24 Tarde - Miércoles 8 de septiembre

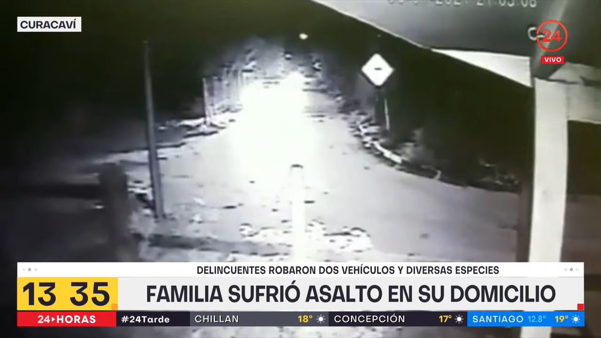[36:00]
las 9 y media de la noche de ayer ahí ustedes están viendo las imágenes de los vehículos que se llevaron al menos 4 delincuentes cerca de las 9 y media de la noche en el sector El Ajial la familia estaba despierta y 4 delincuentes irrumpieron todos con armas de fuego amarraron al dueño de casa junto a su esposa y también su hija menor de edad se llevaron diversas especies desde el interior del vehículo joyas